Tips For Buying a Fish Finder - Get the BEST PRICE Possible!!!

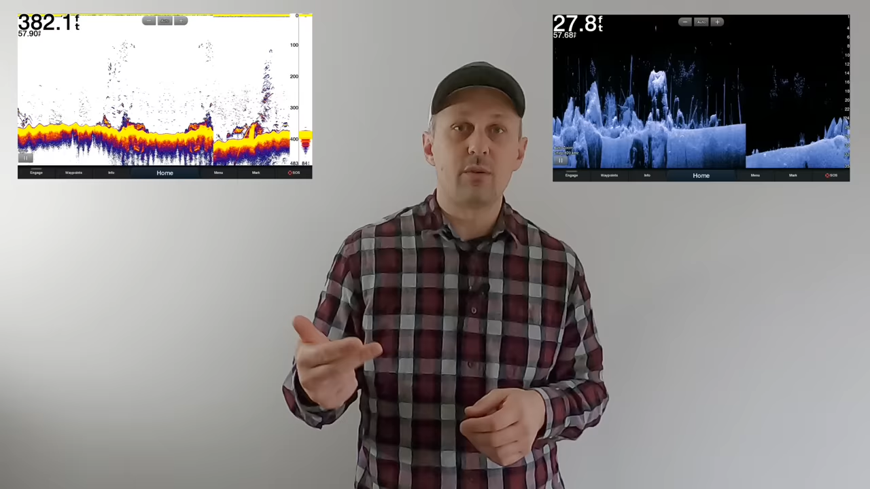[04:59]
chirp sonar, good mapping system for several regions, and the ability to network with a another unit.
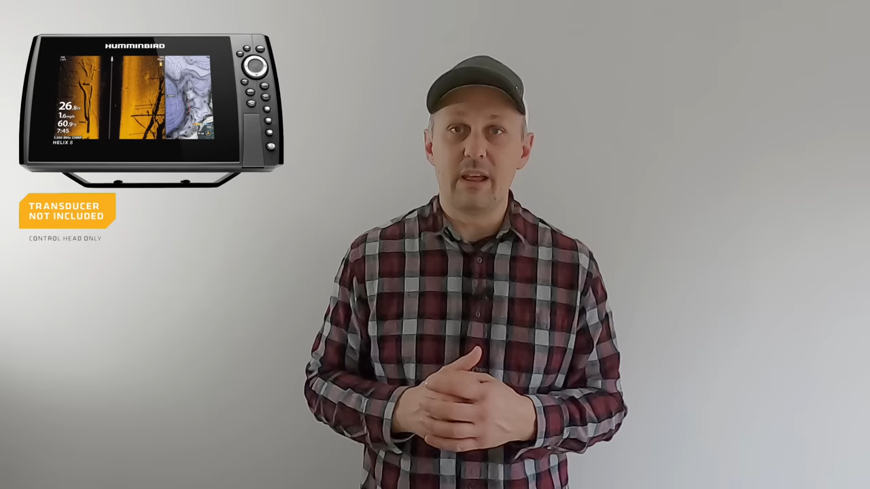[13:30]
So for situations where you may have a trolling motor with a built-in transducer, or you're going to go out and buy a higher quality chirp transducer, you can then buy that head unit without a transducer because chances are you aren't going to need two.